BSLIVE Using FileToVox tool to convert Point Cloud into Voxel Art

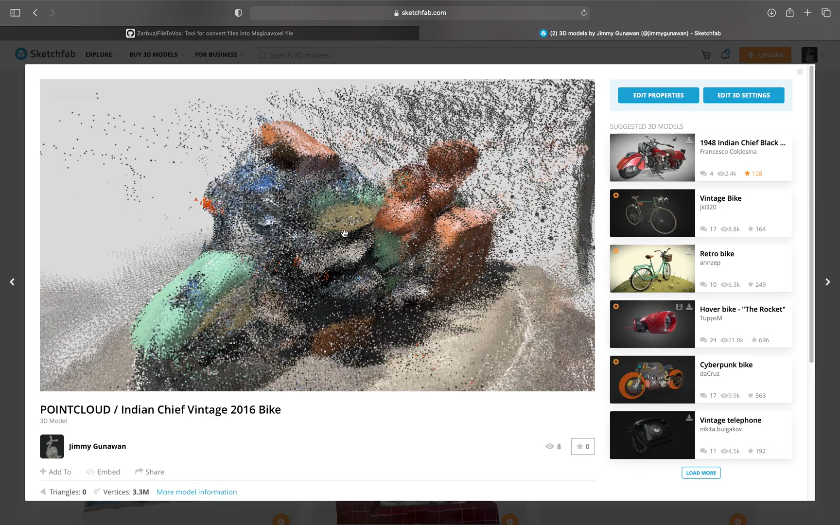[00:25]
normal data and it looks a little bit like this.
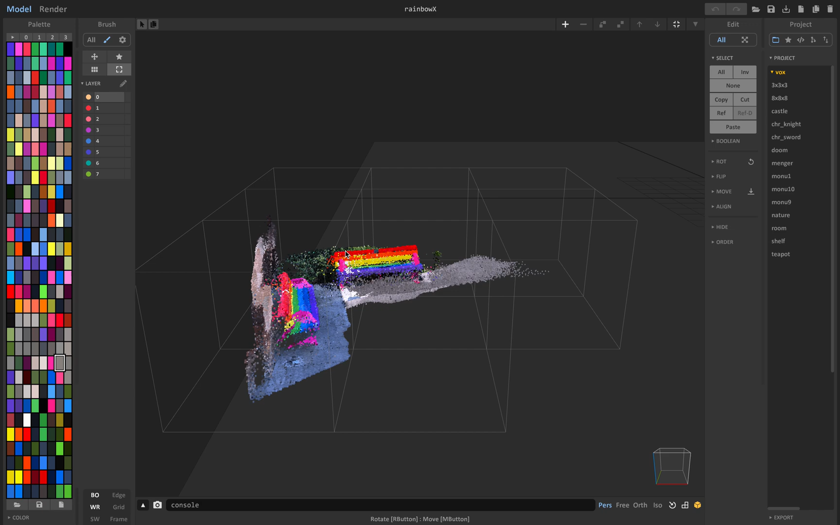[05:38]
This one inside MagicaVoxel it is exactly just like what you want.
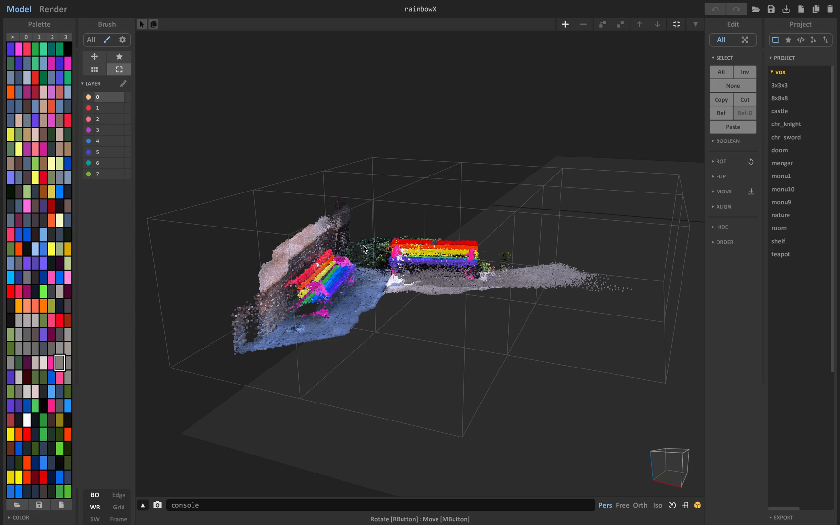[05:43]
It's like a Minecraft box voxel. And file2fox actually doing some clever processing with the point cloud. And you can quantize it. You can making it as blocky as possible. High res or low res. And you have this palette as well that you can work with.
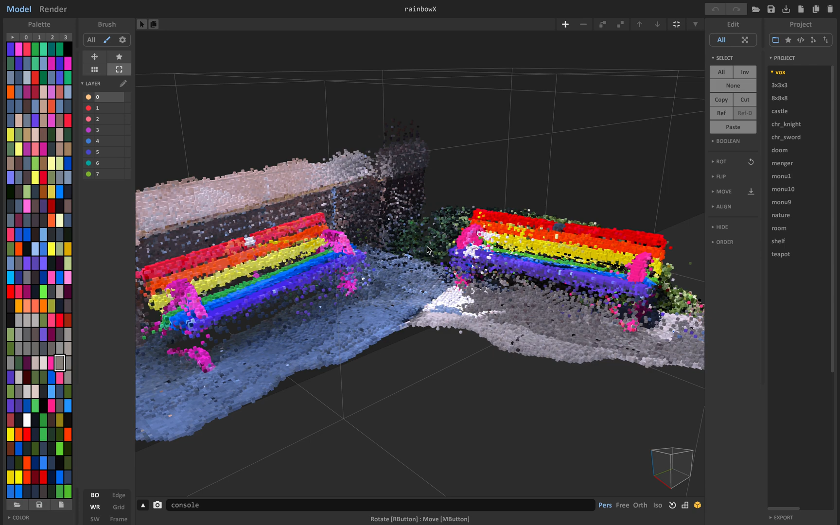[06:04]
And furthermore because this is inside MagicaVoxel we can render this out as a Lego. So because I'm recording this might be a bit slow. So instead of cube you have these options to turn it into a Lego on render time. And it looks pretty realistic.
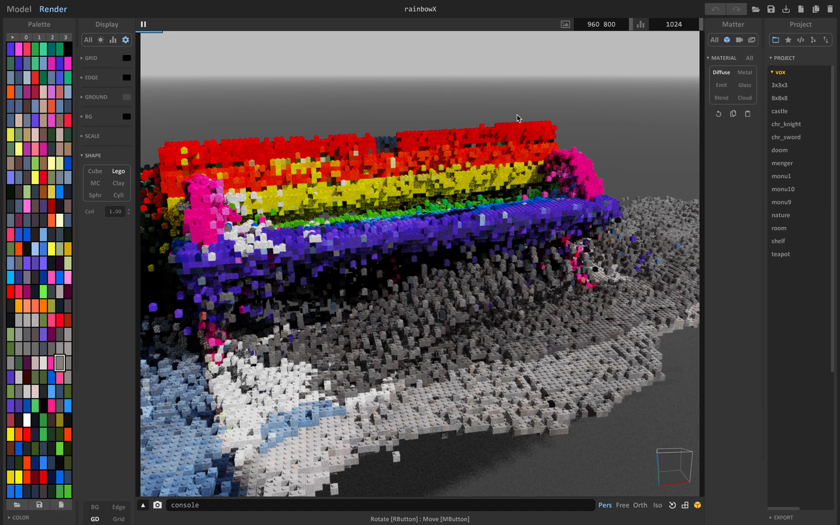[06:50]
Because of. What do I call it. Not just ray tracing. Just a. There's a lot of options.
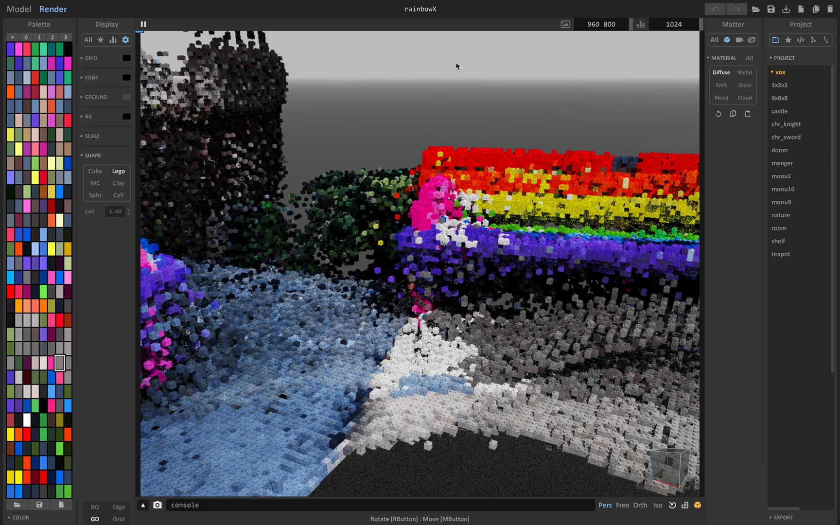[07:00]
With the ones with the render. I cannot remember. But anyway. So with this. Already a voxel.
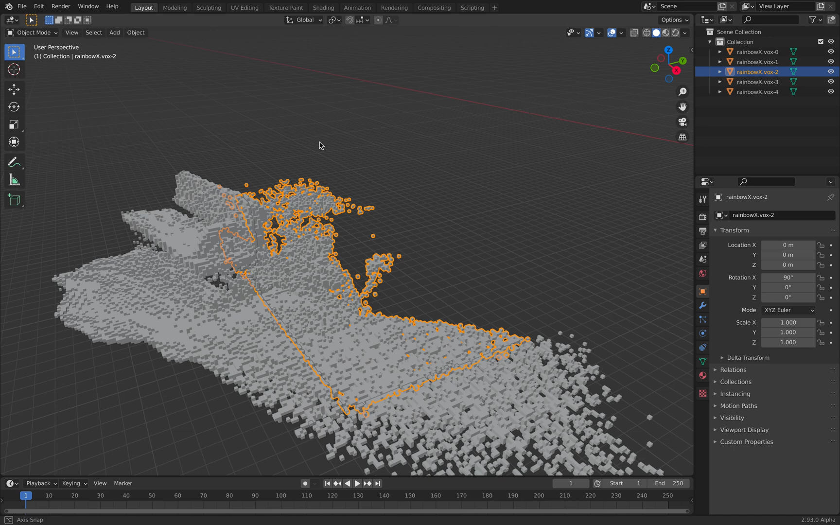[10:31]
So. This is the. The. Rainbow. Bench. It comes. With a texture. It's already baked. Texture.
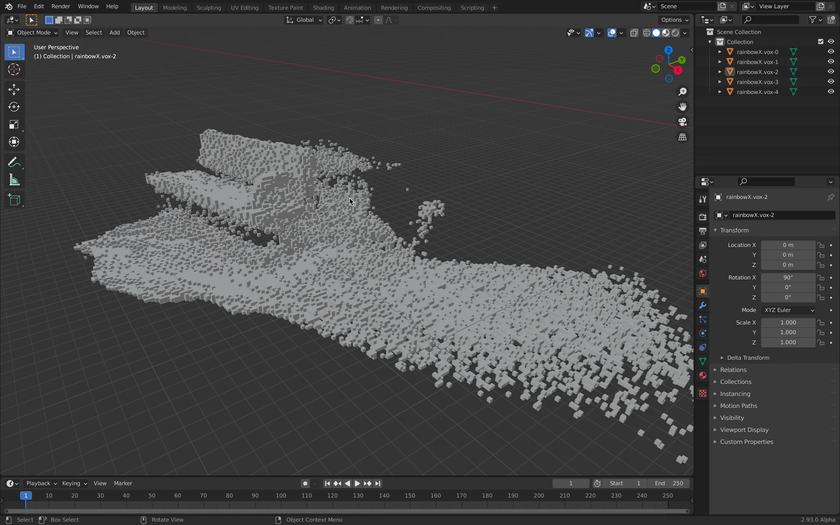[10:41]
And. Shader. And. You can actually. Export this out. As AR.
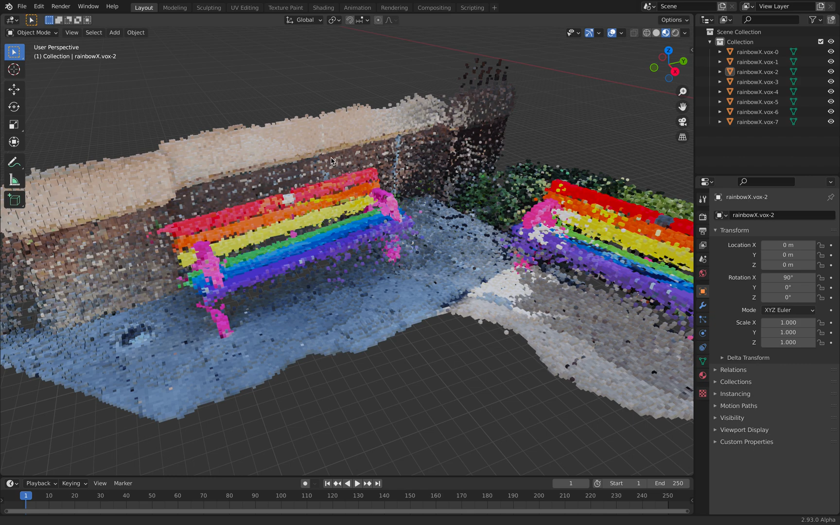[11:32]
Merge the vertices. And then. Export it out. As GLB. And then. As USDZ. So. The whole process. It's quite lengthy process. But. It's a. It's cool. It's really cool. That you can do this. Okay. So. This is. An example. Save it here.
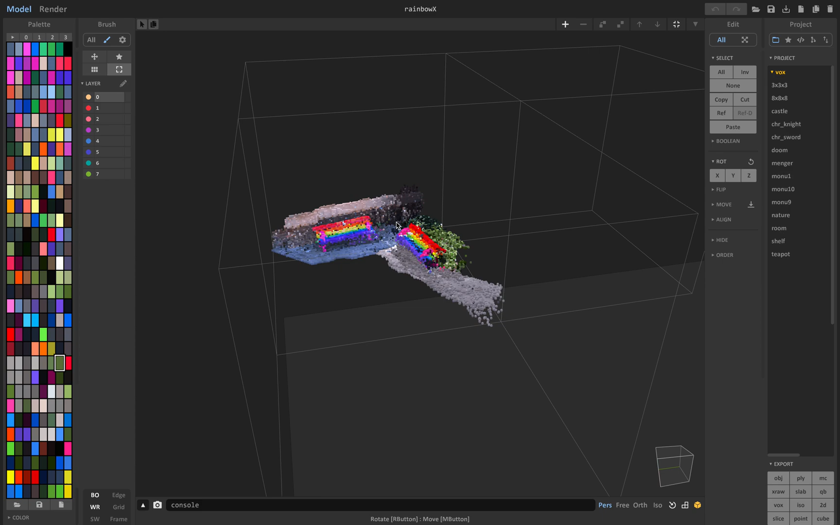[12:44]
This is the bench. This one. This one. It's much more low risk than before. Right. And if you render.
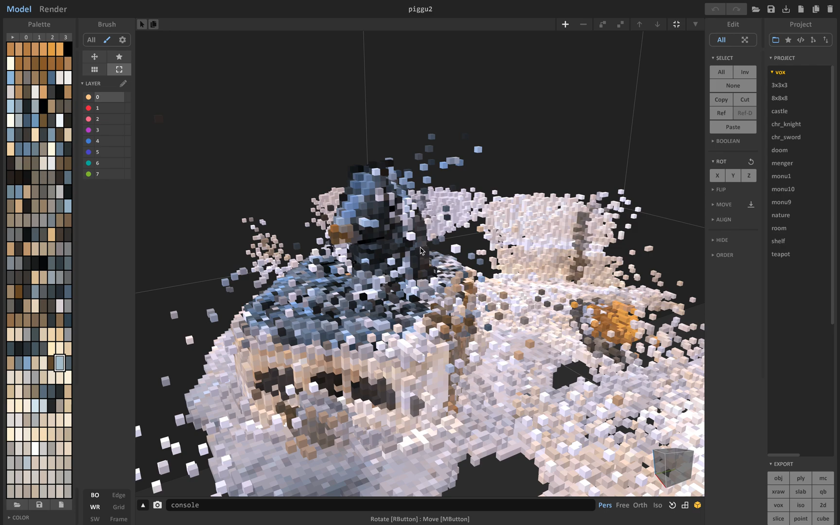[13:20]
Lower resolutions. This is a big statue.
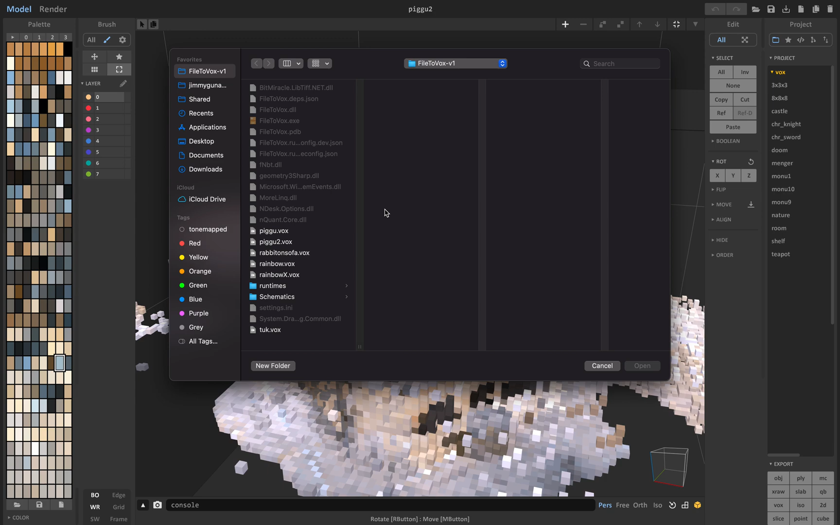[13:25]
And this is a big statue. To. With much higher resolutions.
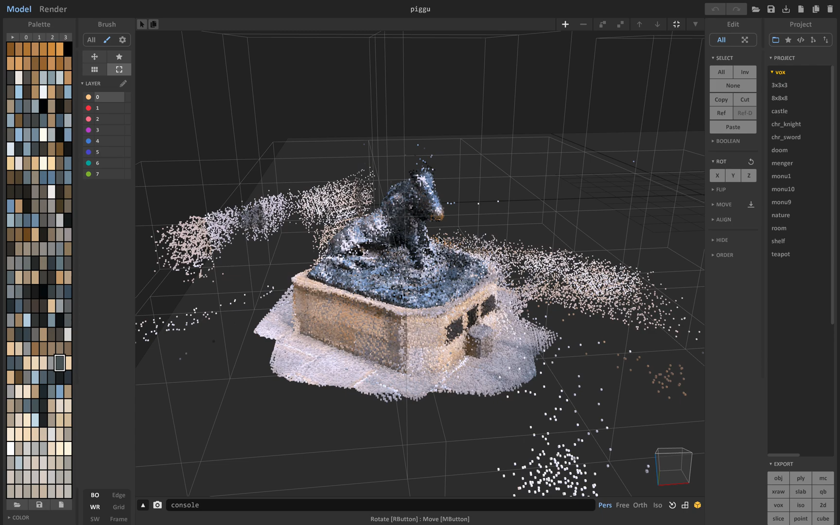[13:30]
And it's already a voxel. So from. Point cloud. Into.
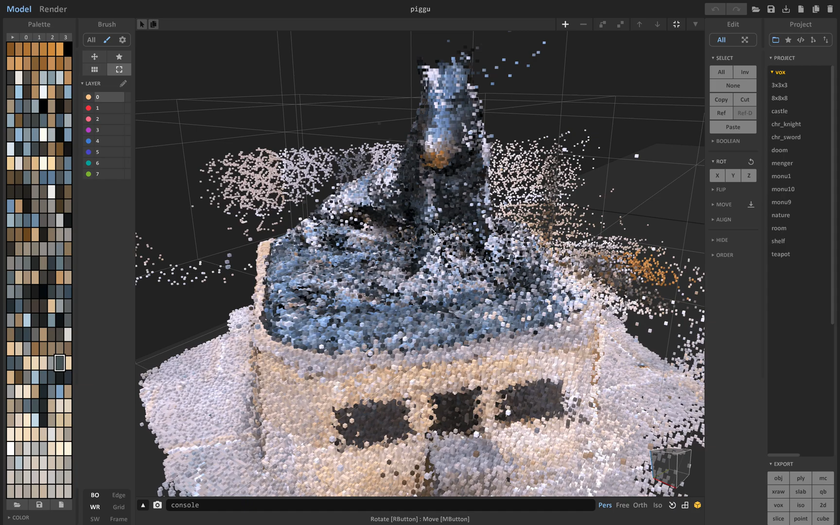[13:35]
Voxel. All box. Quality like this. You might like this.
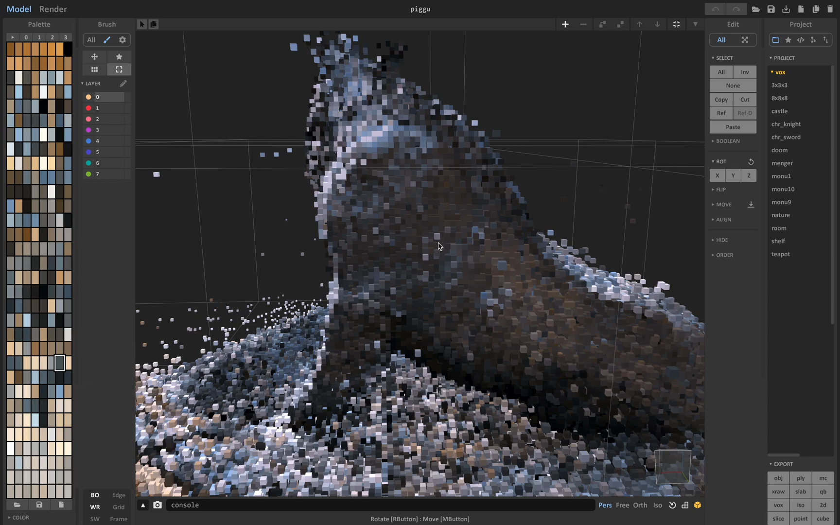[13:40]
Some people actually. Don't like this. It depends.